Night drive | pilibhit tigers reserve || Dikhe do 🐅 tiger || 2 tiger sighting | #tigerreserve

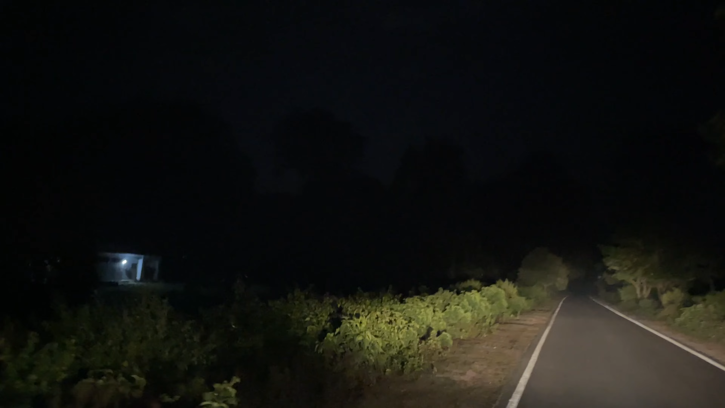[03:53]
कम्योंती है चाहिए वह टैगर हो चाहिए वह भालू हो चाहिए वह
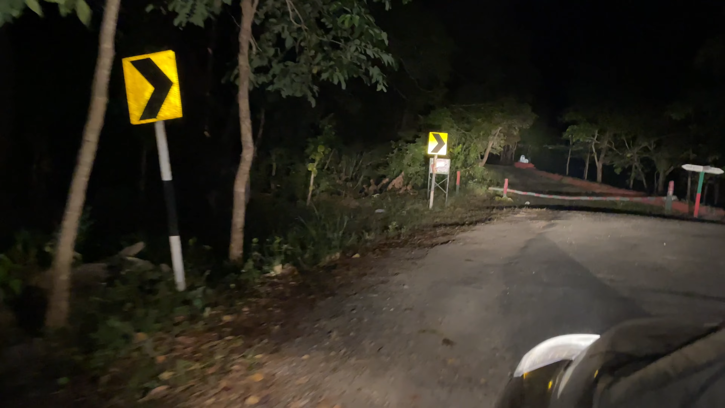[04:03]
कै� है कि अब जो सामने आप जो यह रास्ता देख रहे हैं यह है
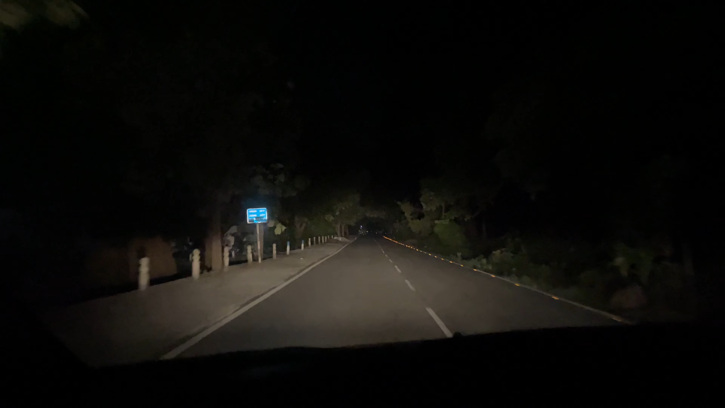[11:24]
पर भी कुछ दिखने के समाव नहीं हो सकती है कि टैगरेश टेरेट्री है यह लाका भी हो दोस्तों यहां से हो अब पहुंचेंगे अपने घर को तो रास्ते में हमने थोड़ा नास्ता पानी किया तो काफी द
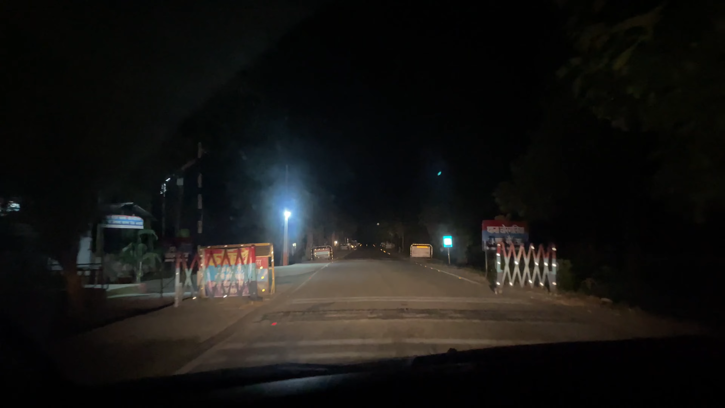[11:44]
यहां यहां यहां यहां यहां यहां यहां पर आप देसकते हैं असमा में चंतरवां जोस्तनी के साथ जोड़ है हमारी काडी की जोश्तनी से जगमगाती हुई